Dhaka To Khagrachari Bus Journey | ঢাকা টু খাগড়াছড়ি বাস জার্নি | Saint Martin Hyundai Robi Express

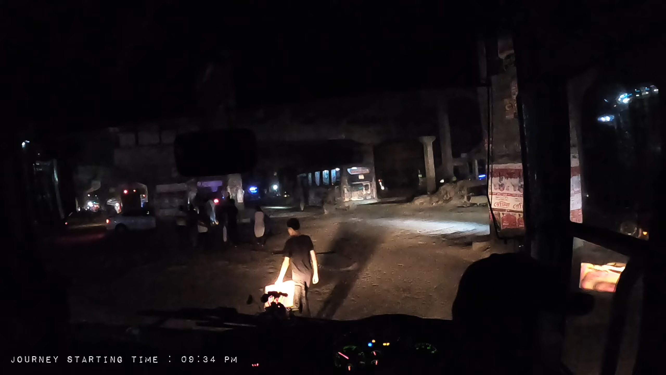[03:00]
টোরেছে জান নিটা সেফ করের জোর্নো আমার কাছে হবি ভালো লাগে আপনদের কাছে ক্যামন লাগে হন্দাই বাসে ডেশবর্টা এক টো জানি এ দিবের গাডি
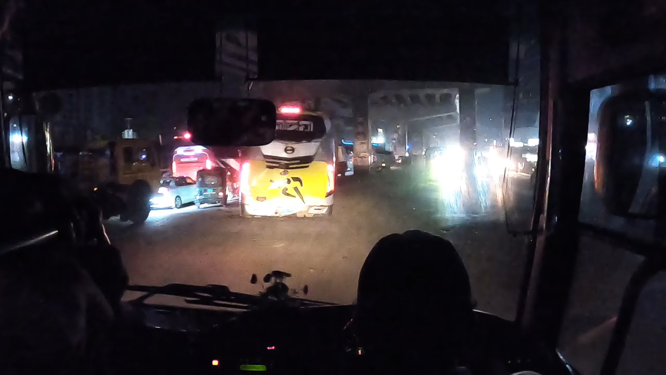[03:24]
আমাদের লেট করিয়েছে নউইটা চোতে ডেশ মিনিটে আমাদের জানি শুরো হলো আমাদের লাপুরে